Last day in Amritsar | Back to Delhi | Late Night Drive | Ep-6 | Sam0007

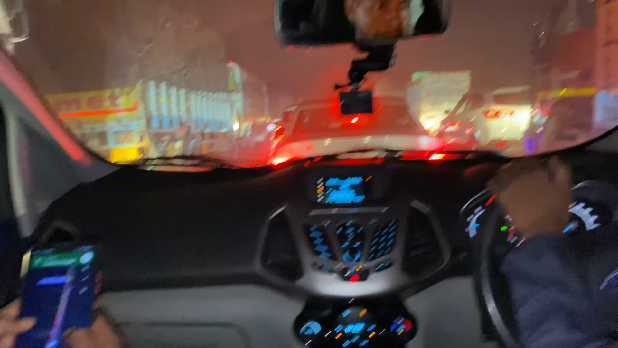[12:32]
और यहाँ से अम्बाला समवेयर 70 किलोमीटर है और जाम देख लो, बस लास्ट हाफ एन आवर से हम इसी ट्रैफिक में है, बस दिमाग खराब है, मैंने कहा यार थोड़ा रेस्ट करूँ भाई ऑटोमेटिक, लेकिन भाई क्या करें एग्जॉस्ट हो ही जाते हैं।
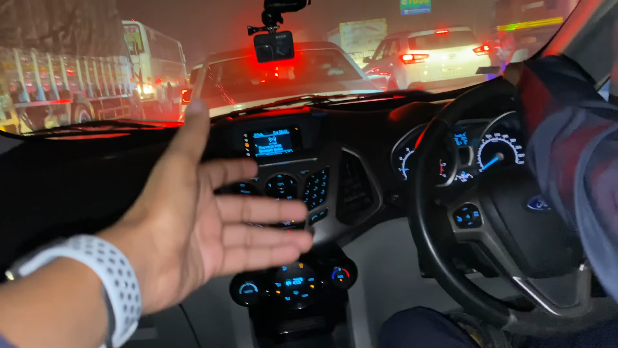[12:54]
सोमवार 11-12 बजे पहुंचेंगे, घर वालों का भी कॉल आ रहा है, नाइट ड्राइविंग अवॉइड करेंगे, लेकिन फिर भी हमें लगा हम पानीपत तक होंगे जब रात अंधेरा होगा, लेकिन अभी हम हैं लुधियाने क्रॉस कर रहे हैं हमने।
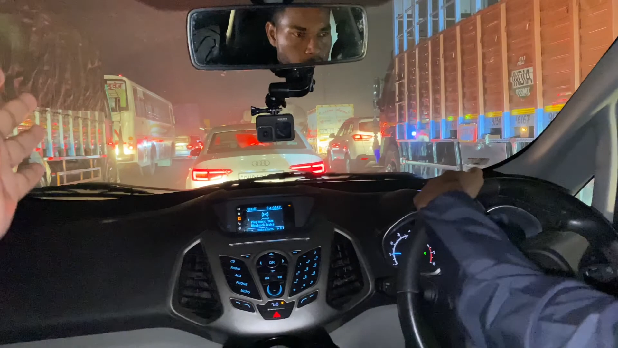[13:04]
खैर कोई नहीं, लेट्स होप फॉर द बेस्ट और फटाफट से जाम क्लियर करते हैं यार। और हमने ना लंच भी नहीं सही से किया, कहीं अच्छी जगह रुक कर करेंगे लंच, मतलब लंच क्या डिनर ही होगा अब हमारा, और फिर आराम से फिर घर पहुँच गए।
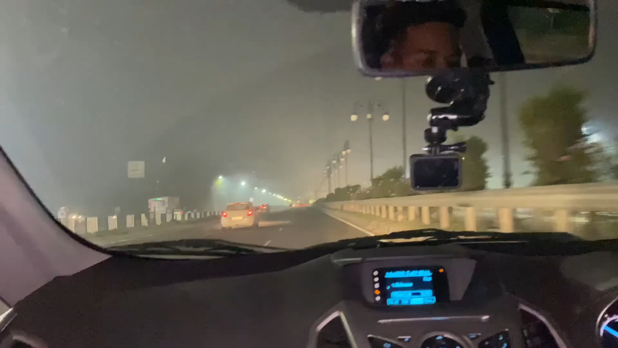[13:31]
सो फ्रेंड फाइनली अपन हम हरियाणा एंटर कर चुके हैं अम्बाला में, आई मीन अब पंजाब यहाँ से ख़त्म होता है और ऑलमोस्ट डिस्टेंस 200 किलोमीटर की रह गई है और टाइम भी हो गया 7:44।